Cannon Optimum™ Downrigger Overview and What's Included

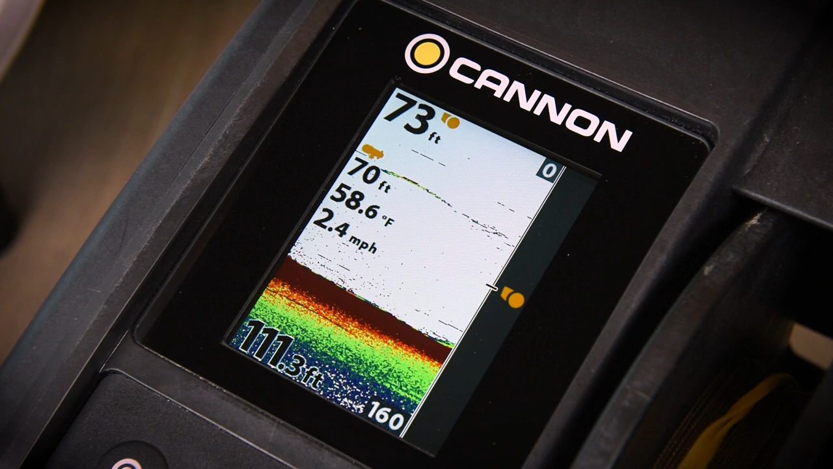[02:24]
On screen: depth 111.3 ft, water 58.6°F, speed 2.4 mph
For the first time ever, the Optimum Downrigger from Cannon allows anglers to connect to a Humminbird fish finder as part of the One Boat network,